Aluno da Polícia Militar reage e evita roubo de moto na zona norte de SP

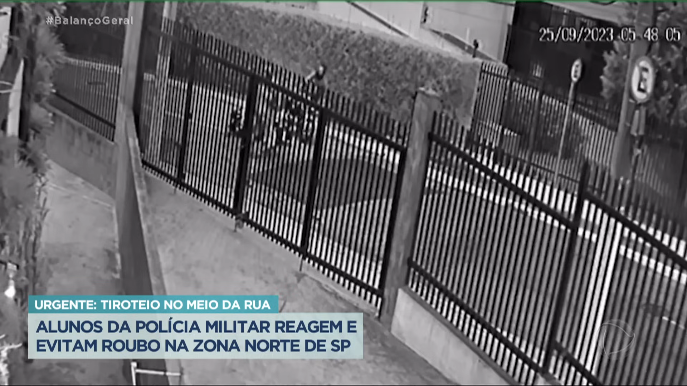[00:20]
O motociclista é atingido. A polícia procura neste momento pelos suspeitos. Isso aconteceu na Casa Verde, Zona Norte de São Paulo. Marcela Terra tem informações. Fala, Marcela.